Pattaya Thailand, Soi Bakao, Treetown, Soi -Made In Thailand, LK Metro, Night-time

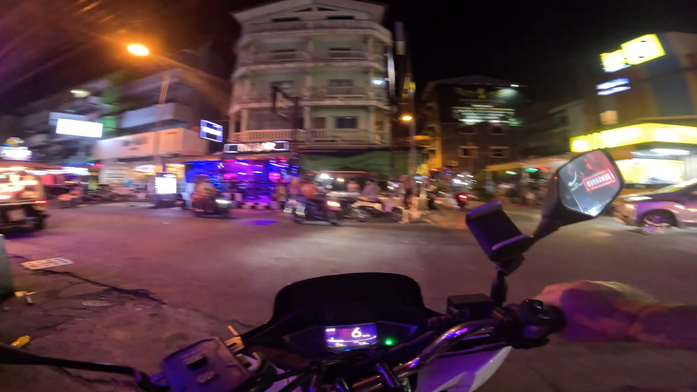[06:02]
Do a left onto the crazy soy bacal. We're going to do a left here. I think this is soy made in Thailand.
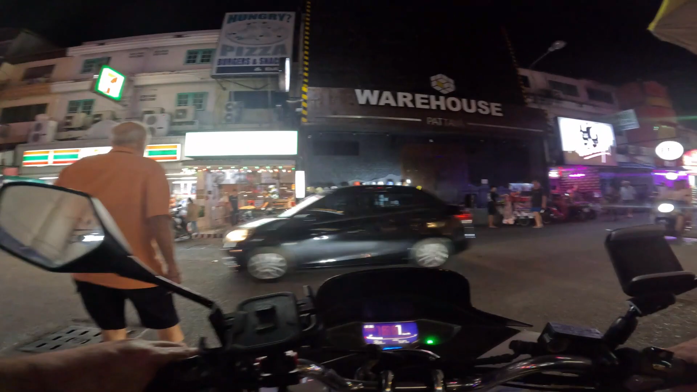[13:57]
I'm going to do a right and get out. And I think, yeah, we'll go down to Soy Chayapun again. Taking a left onto Soy Chayapun now. And then we'll end the video at the bottom of this soy,